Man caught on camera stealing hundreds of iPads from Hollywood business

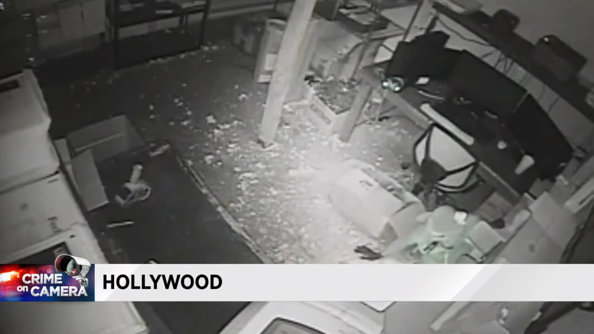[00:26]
Watch as this guy smashes his way through a concrete wall, crawling into Everything Deals, an electronic shipping company in Hollywood.
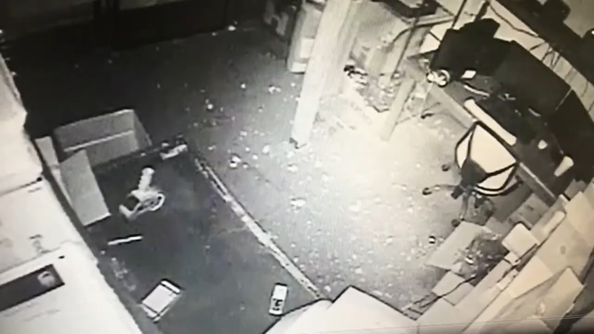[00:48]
And from the inside, there you see him hacking away for a good 20 minutes. Dust is flying. He shines a flashlight inside and then finally crawls through.